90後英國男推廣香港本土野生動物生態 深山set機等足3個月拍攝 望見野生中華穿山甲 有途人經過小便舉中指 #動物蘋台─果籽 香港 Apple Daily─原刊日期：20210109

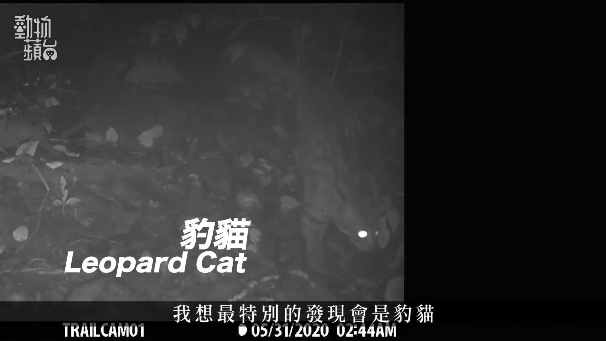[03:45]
So that was quite unique. I think it is quite rare in Hong Kong, and I think that was brilliant to get. There are really remarkable moments for me that I found really cool.
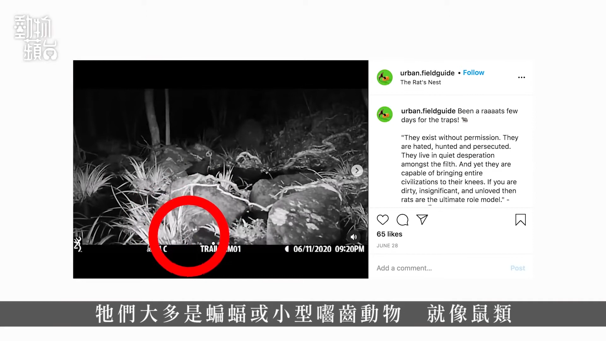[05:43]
A lot of them are small rodents like rats and mice and things like this. So I'm really focused on getting the large mammals.